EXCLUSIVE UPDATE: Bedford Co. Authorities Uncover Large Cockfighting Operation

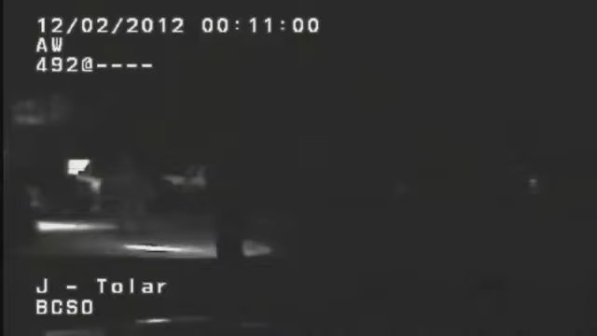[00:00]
This exclusive video shows two Bedford County deputies
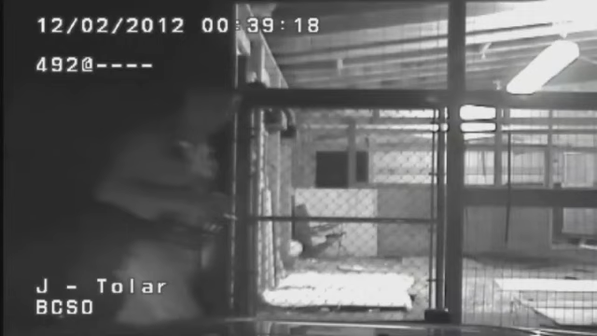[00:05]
uncovering a cockfight with more than 100 spectators December 2nd.